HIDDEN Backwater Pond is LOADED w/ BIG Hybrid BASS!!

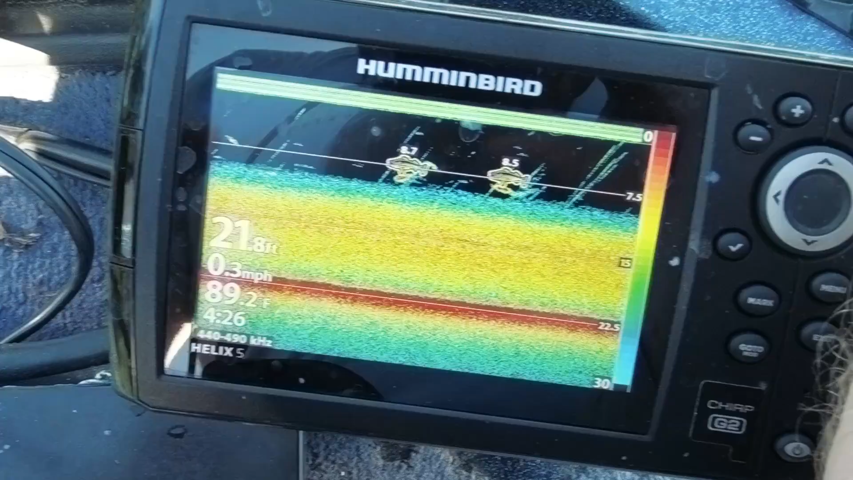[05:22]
On screen: depth 21.8 ft, water 89.2°F, speed 0.3 mph
I'm working fish at five and seven foot deep So what I'm doing right now guys, I'm I threw it out. It's 24 foot deep right there.
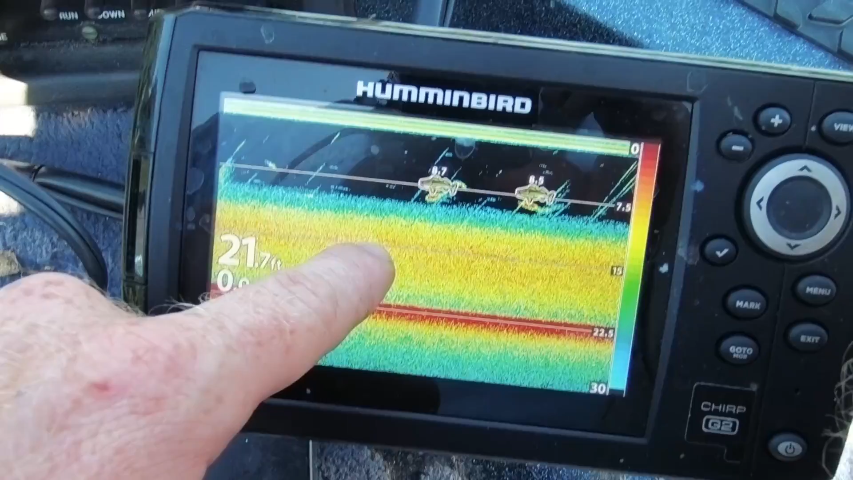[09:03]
So you guys can see it's 22 foot deep right here 21 foot and you see the hybrid are at eight Five and eight seven so we're throwing it out We're letting it sink about eight seconds and then we're starting to retrieve.
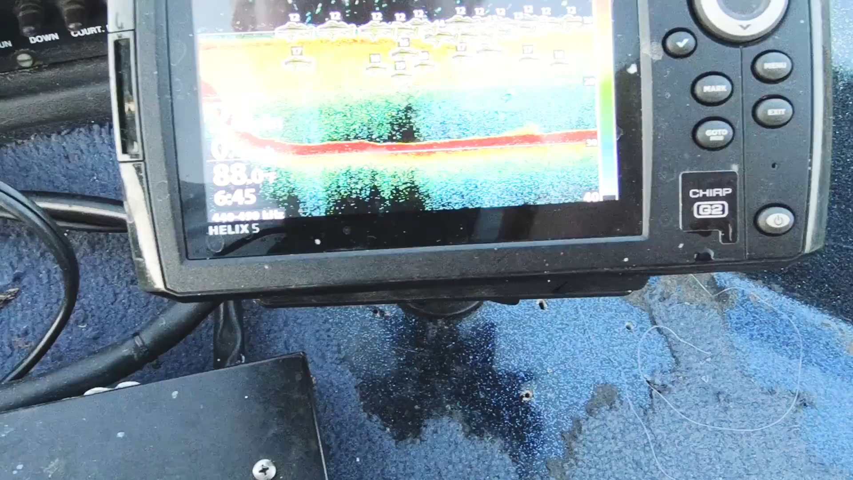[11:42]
Guys those are all hybrids stacked up under the boat 12 foot deep That's crazy Geez dude They're so stacked up That is crazy